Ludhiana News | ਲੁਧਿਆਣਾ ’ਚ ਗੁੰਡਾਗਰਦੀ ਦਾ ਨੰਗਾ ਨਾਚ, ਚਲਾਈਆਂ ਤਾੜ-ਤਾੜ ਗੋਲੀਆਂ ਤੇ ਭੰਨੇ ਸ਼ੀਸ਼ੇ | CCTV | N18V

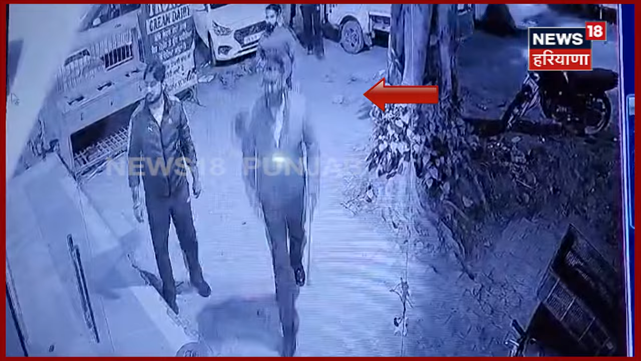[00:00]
एक दुकान दे विच वड़के शर्याम गुंडा गर्दी दार नंगा नाच खेड़े आ गया है तस्वीरां